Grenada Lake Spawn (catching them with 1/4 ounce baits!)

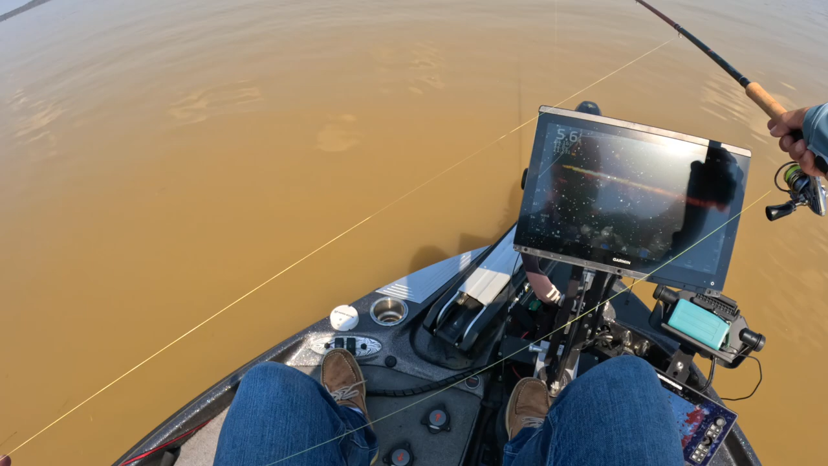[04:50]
here he goes there it is there's the move see it there see how they do that nose move up man it's crazy here comes